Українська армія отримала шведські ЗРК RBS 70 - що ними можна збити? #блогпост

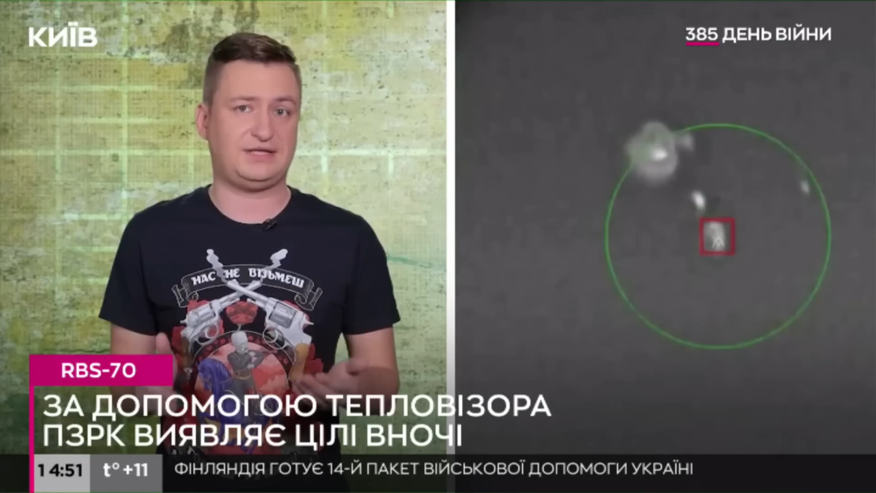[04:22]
Інтегрований тепловізор та прицілнічного бачення дозволяють бачити цілі як і в день, так і в ночі. Автоматичне виявлення і система автоматичного супроводу цілі значно полегшує роботу оператора.
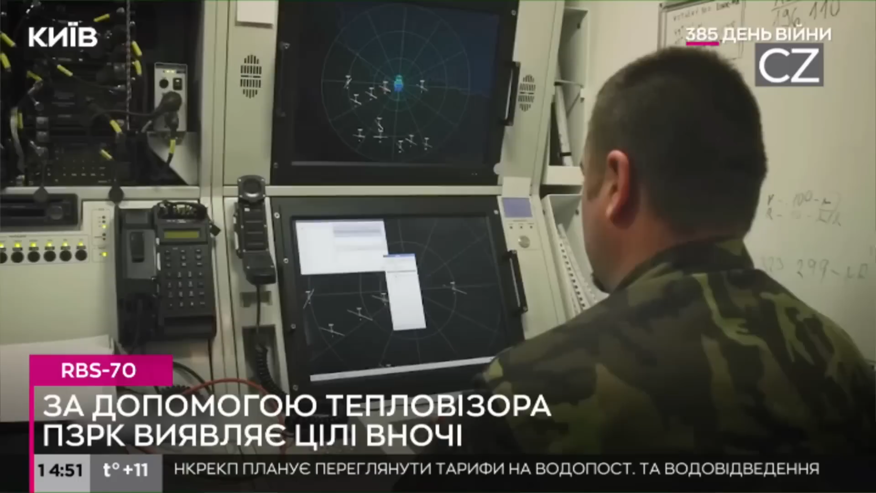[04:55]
Це дозволить виявляти ціль на відстані до 40 кілометрів, а супроводжувати до 20.